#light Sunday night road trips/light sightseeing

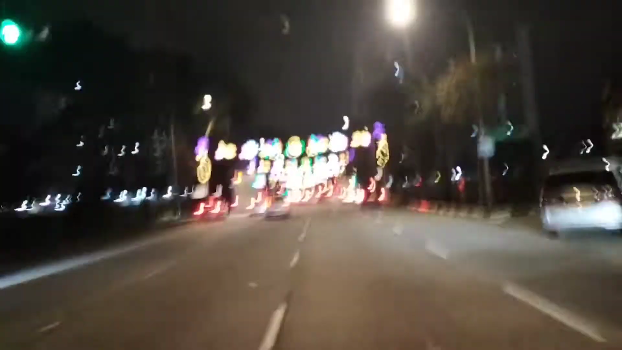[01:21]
Ganda ng mga lights. Ganda ng lights.
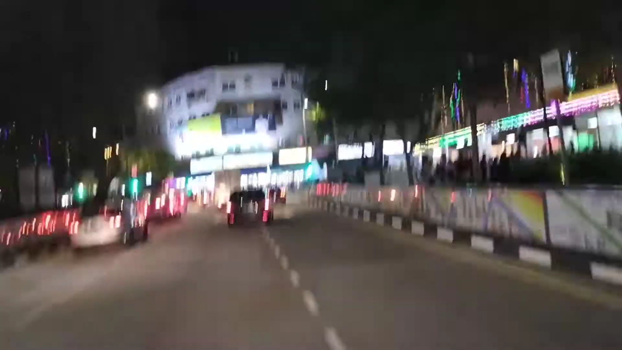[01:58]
Uy, ang ganda ng wow, so nice the lights here.
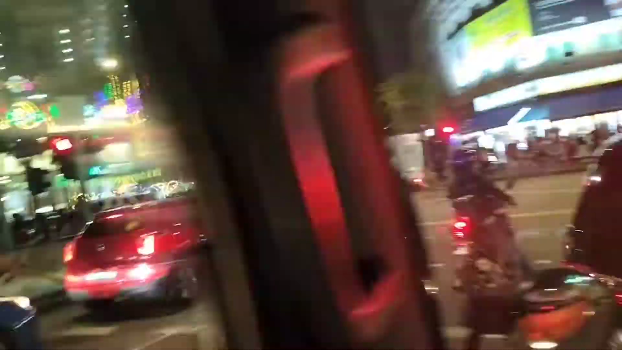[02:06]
Wow, so much people guys, look at that.
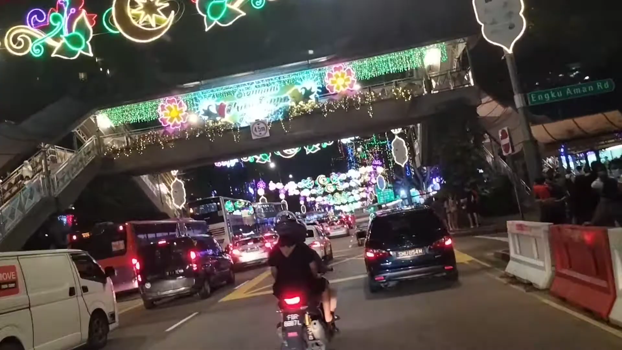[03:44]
Hala ka, ang daming tao, honey. Because of the lights. I want to blow up the light. So, that's all. Oh, alam! Honey, may pandali something over here, oh. It's a Hari Raya Bazaar, right? It's a bazaar. Diba guys, umikot kami, tapos traffic, daming lights, daming tao!
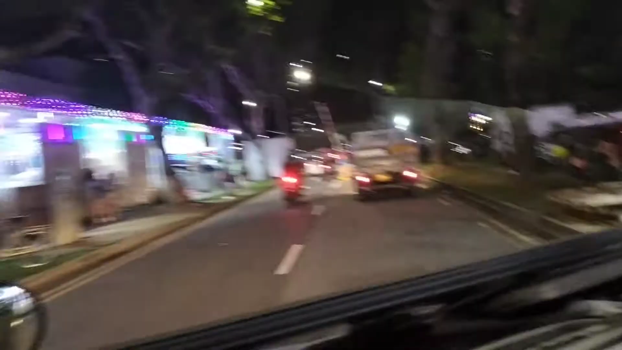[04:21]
Nagkatakot guys, this area we parked before, this one is...
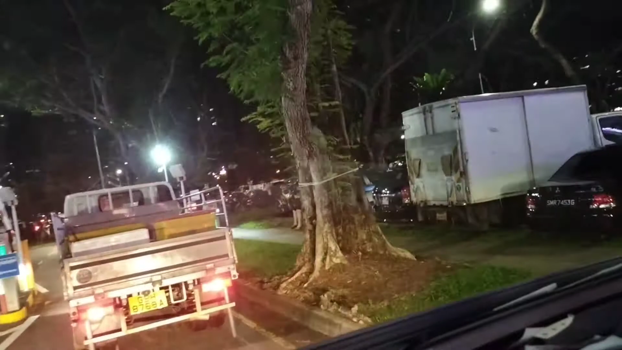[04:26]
Sure, 100% don't have any space. Then we need to go round and round. Round and round. Ang dami mga pasar dito guys. O, kasi Hari Raya Bazaar. Harprak full?
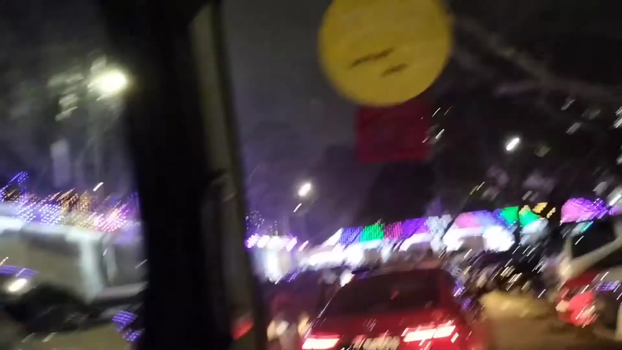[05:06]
Eh, yeah, walang parking area. Ah, puno. Oh, diba?